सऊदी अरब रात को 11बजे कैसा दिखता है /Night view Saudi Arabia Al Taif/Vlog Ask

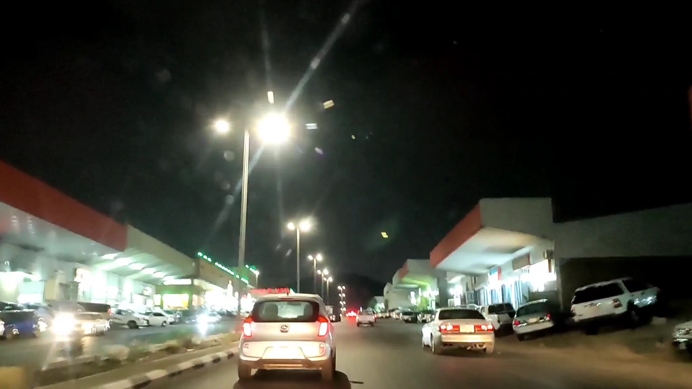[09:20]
جو ورشا فہ گہراج ہے ہمارے دوست کا ہے ان کے ہاں چلتے ہیں اور جو ہے کہ اپنی گاڑی بناتے ہیں دیکھتے ہیں سی میں کیا ہوا ہے تو یہاں سے ہم لیں گے لیفٹ ٹٹن کیونکہ آگے جو ہے کہ روڈ بند ہے اب یہ لیفٹ ٹٹن